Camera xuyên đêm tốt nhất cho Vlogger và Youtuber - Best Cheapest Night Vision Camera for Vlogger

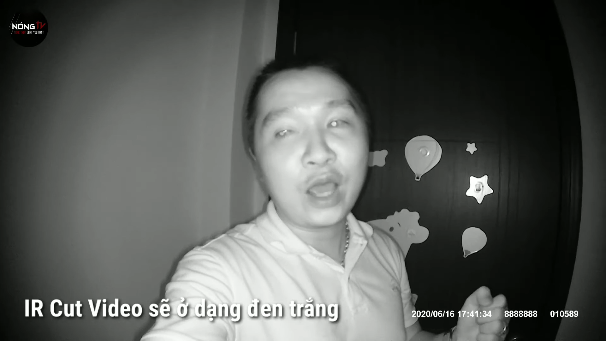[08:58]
chế độ đèn hồng ngoại của máy nó đã được bật lên nha Bây giờ thì mình sẽ lấy thử điện thoại
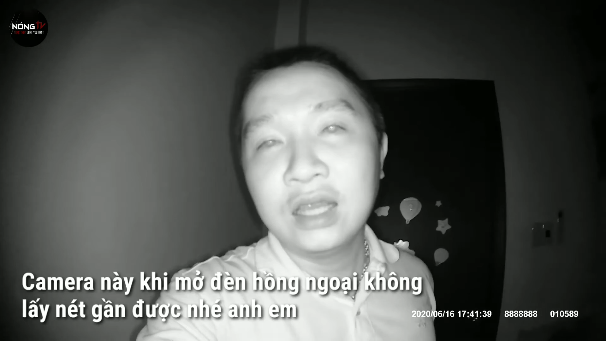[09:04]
để cho các bạn xem xem là cái đèn hồng ngoại nó sẽ hoạt động như thế nào rồi Ok chờ mình chút xíu nha Mình mở điện thoại
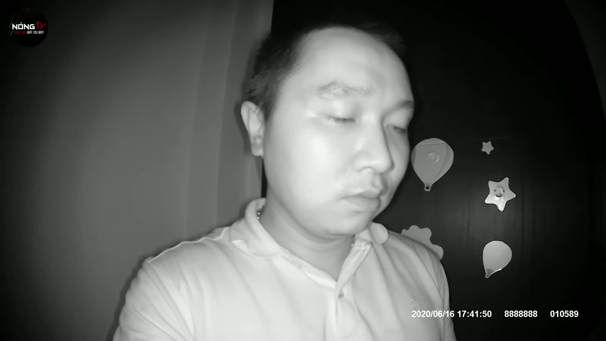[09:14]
chế độ video rồi đây đây các
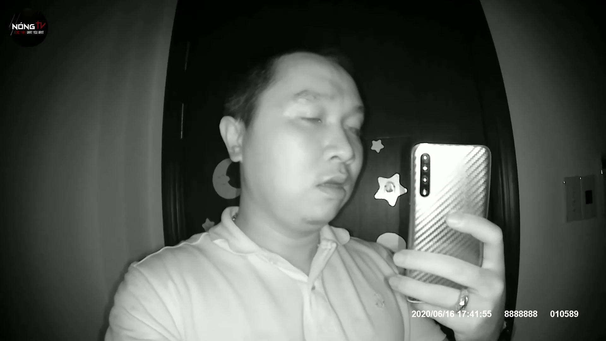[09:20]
bạn có thể thấy nha Mình đang dùng với smartly quay này đèn hồng ngoại buổi tố nó sẽ phát sáng như vậy nha nó phát sáng như vậy
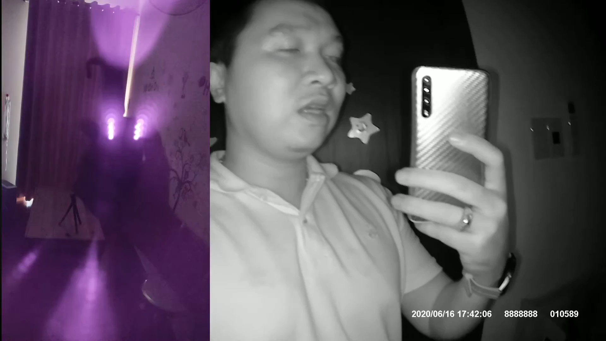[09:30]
đây thực sự là một cái thiết thiết bị rất là hữu ích cho một số cái nghề Ví dụ như là các bạn làm bảo vệ hoặc là các bạn là hay đi vào buổi tối thì mình hoàn toàn thì sử dụng cái camera này để mà đảm bảo an toàn cho mình tại vì hiện tại thì